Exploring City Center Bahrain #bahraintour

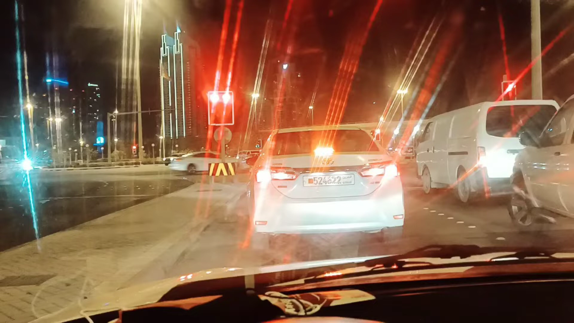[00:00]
Ito ngandang gabi po sa inyong lahat. This is Zaldi Barin again, vlogger from Barin guys. I just would like to share you guys this amazing view of Manama. Ito yung, hindi ko masyadong alam mo, but this is the road yung daandang kapuntang Sif area dito sa Manama.
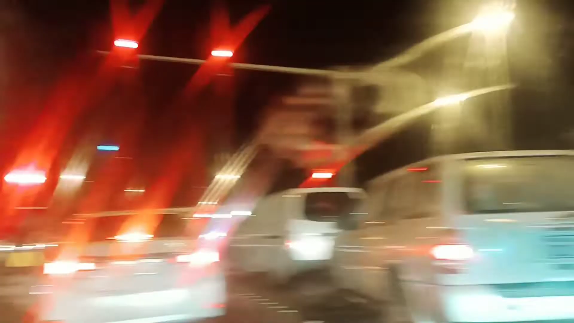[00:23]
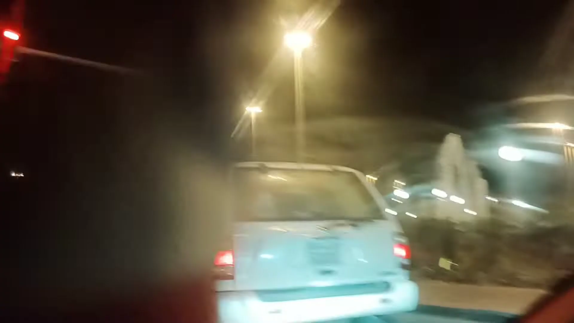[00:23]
Yung right, and guys, may fountain sa right side.
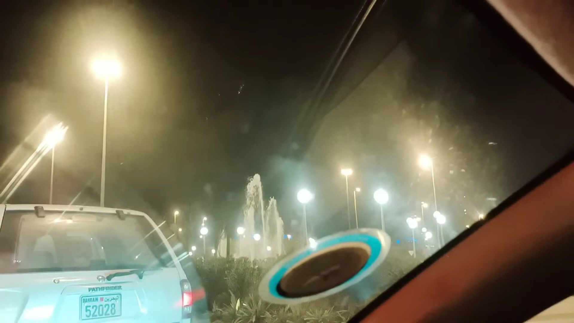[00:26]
Ayan. Maraming mga kotse. Marami busy talaga yun kasi weekends dito ngayon guys sa Baharain. At as you can see guys, marami tayong mga kotse na busy and busy. Now ngayon guys, kailangan akong pumunta doon sa may lugar na yun. Yun ang City Center Mall. Kailangan kong pumunta doon at mayroon akong ichi-check about regarding sa cellphone ko. kasi may problema sa account ko. Nakakonekta ako sa Batelco guys.
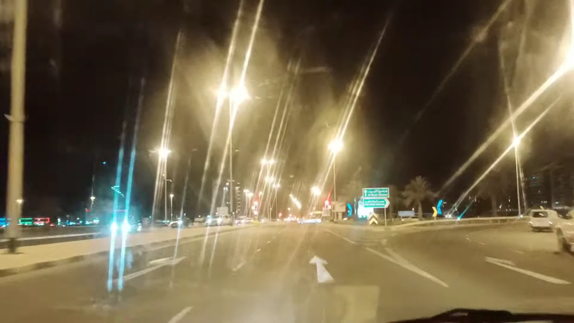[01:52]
Ayan. Traffic, traffic, traffic. Ayan na guys, kung nakikita ninyo. Ayan, yung tower na yan. Ayan.
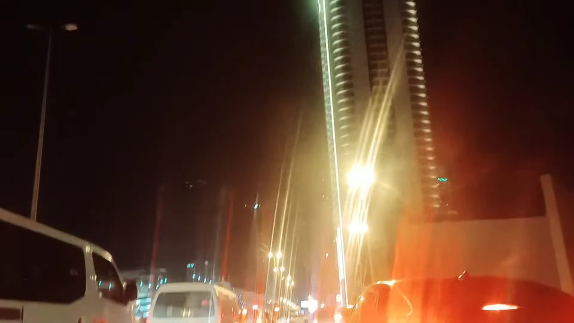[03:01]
Yung mga Arabs na galing Saudi Arabia. Dito agad sila pupunta sa city center guys. para magaliw-aliw. Dahil napakad na lugar na ito. Malaking mall. Makakita nyo naman guys. Pagpasok natin ngayon doon. Ayan guys. Bakit ito tayo?
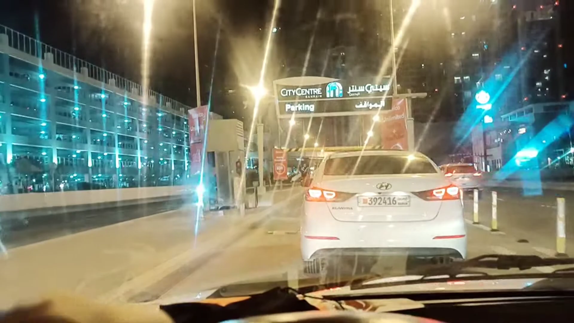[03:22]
Ayan. Doon tayo sa story building na parking. Next na yan. Ayan. Ayan.
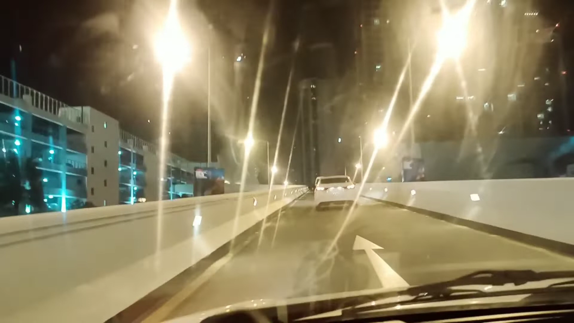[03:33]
Akyat, akyat. Ayan. Marami kang makakita dyan yung mga no guys. Ayan. Story parking. Dyan tayo papasok ngayon. Samad ang mga third floor. Siguro sa third floor tayo or fourth floor. Bahala na. Basta. Makapagpark tayo ng mabuti.